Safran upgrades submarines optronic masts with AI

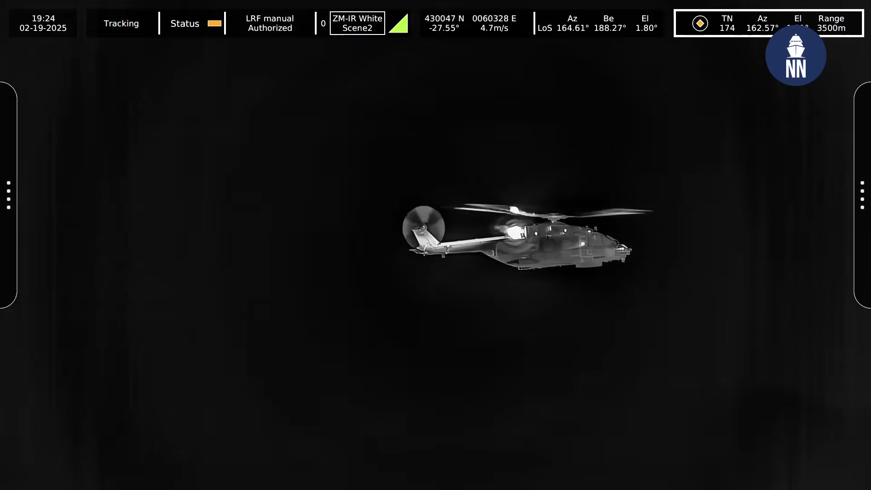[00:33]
with the image processing and identification classification and so on of videos taken from the submarines optronics.
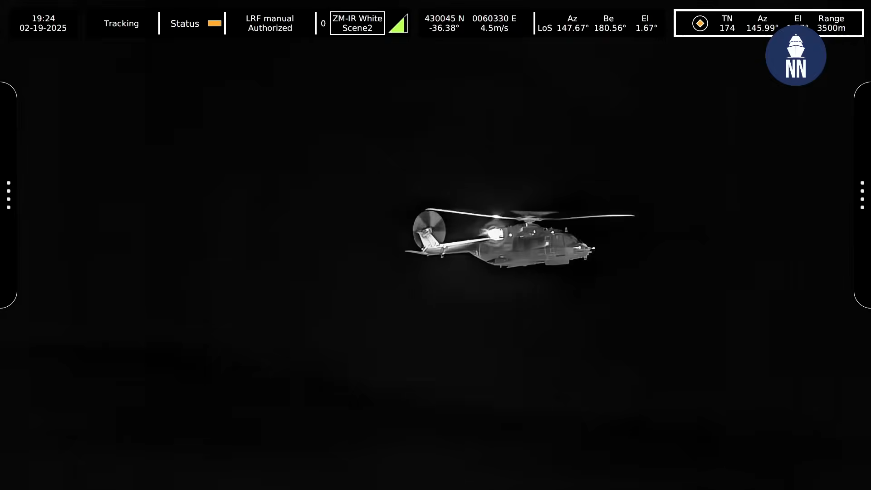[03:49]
infrared spectrum, in low light conditions and in daylight conditions.